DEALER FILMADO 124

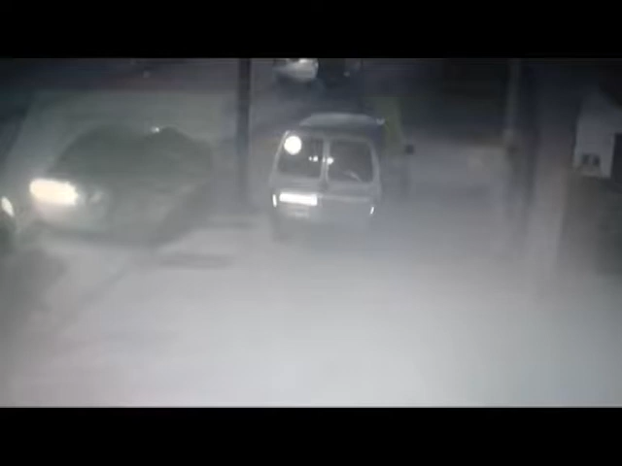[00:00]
Un sujeto que vendía drogas bajo la modalidad delivery y fue detenido por personal de la DDI obtendrá en los próximos días el beneficio de arresto domiciliario otorgado por el Juzgado de Garantías. En las últimas horas se dio a conocer el video captado por las cámaras de un comercio de la zona de avenida 75, entre 50 y 52, donde muestra cómo el sujeto, proveedor de la sustancia, le hace entrega a un hombre de un envoltorio.